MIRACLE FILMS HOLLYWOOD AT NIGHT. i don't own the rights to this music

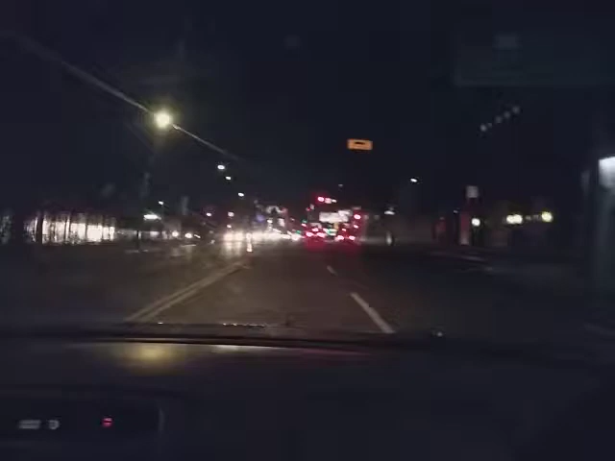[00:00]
famous Tommy's. That's Chili Cheese place. Tommy's in Hollywood. What was that hotel with John Belushi OD back in 1980? The Roosevelt. Oh, okay. Look at you now, Mike. It's Hollywood Boulevard. Bromley's. You do you, we'll do the rest. Now go cut that silky beard to work.
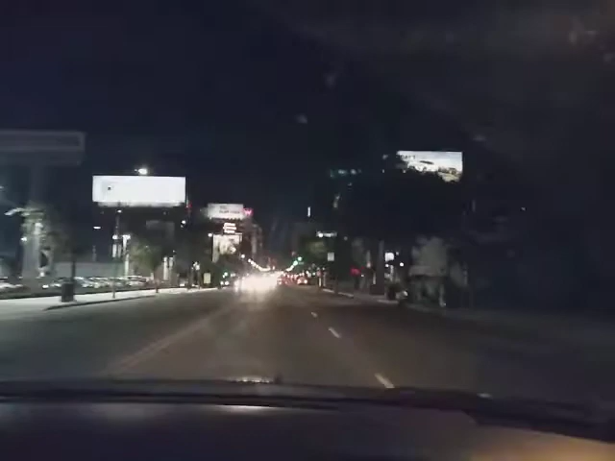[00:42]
Oh, yeah, that's right. It's Sunday. But the weirdos don't care about the COVID. They party anyway. It's like y'all got a million of everything. That's the Walk of Fame. The stuff is right out in the open.
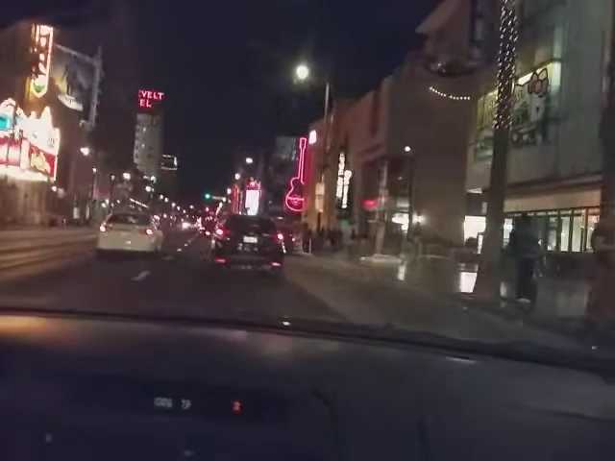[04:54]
That's my nigga right there. Oh, you know some of these guys? Chilling. Make sure y'all copy saying that's Jimmy Kendall. It's that Jimmy Kendall type over there. Right there, that's the studio. Oh, okay. He type of show. Come on, Bonnie. Seem like they party all night. Come on, Hollywood Boulevard. The most popping spot in town.
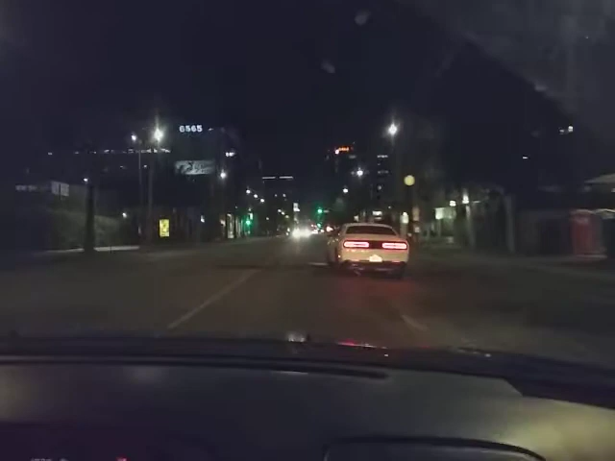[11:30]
I'm gonna show you the real sunset where you be seeing all the stars be eating that all. That's the other one. That's what's up. Yeah, sunset. I'm gonna show you the more famous. The Capitol Records building. I'm telling you.
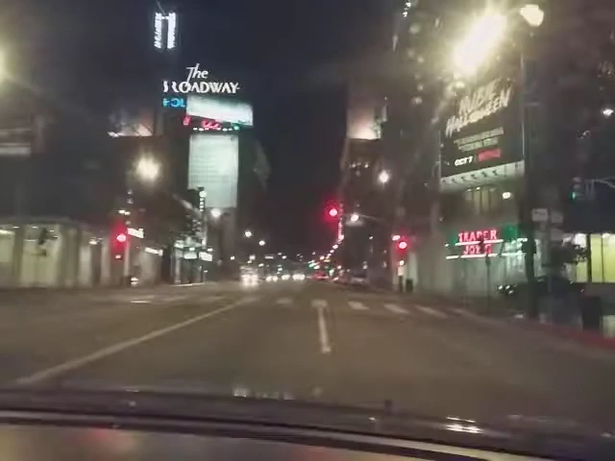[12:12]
But you can't see it. Normally you just see it. He tracks in the cap. Right there. Hollywood Boulevard again.
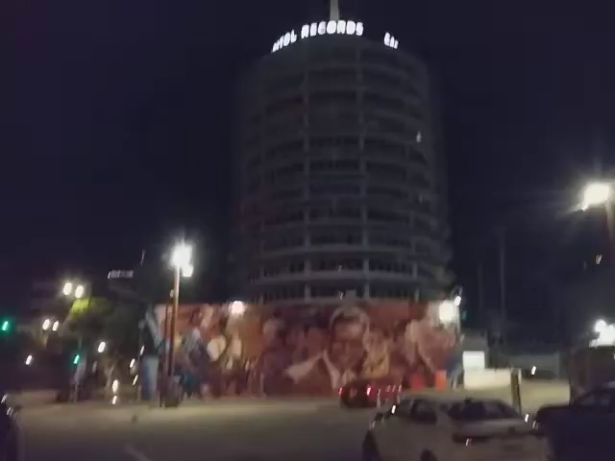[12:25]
Look, we got the famous Capitol Records building.
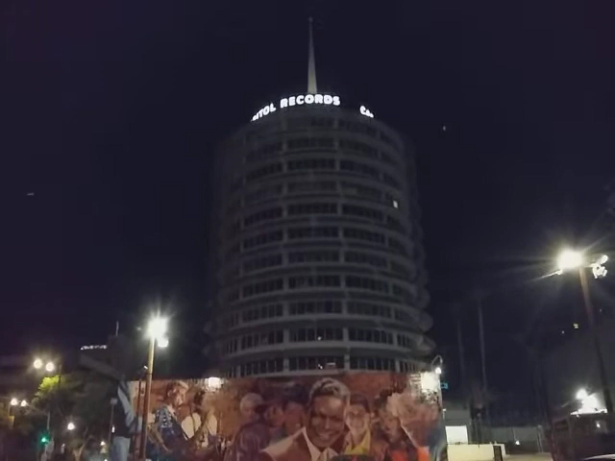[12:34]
Nice.
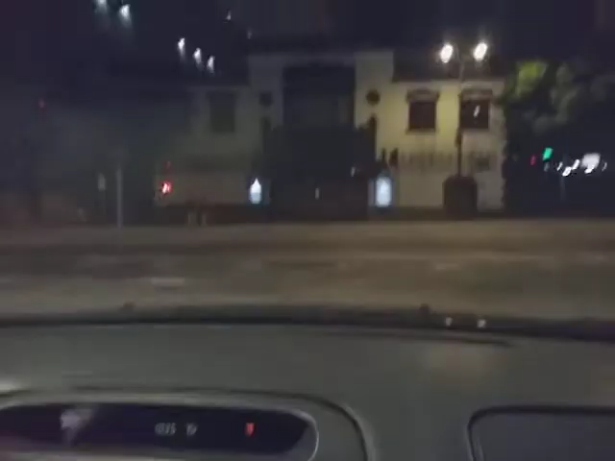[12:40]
That's a sunset. The other way. Oh yeah, that's right. We turned off a sunset. Yeah, but it's the other one. Seems like there's a million things to do down here. It was beautiful. The castle. That's the house over here. That's the Pacific Panorama Theater. That's a popular theater.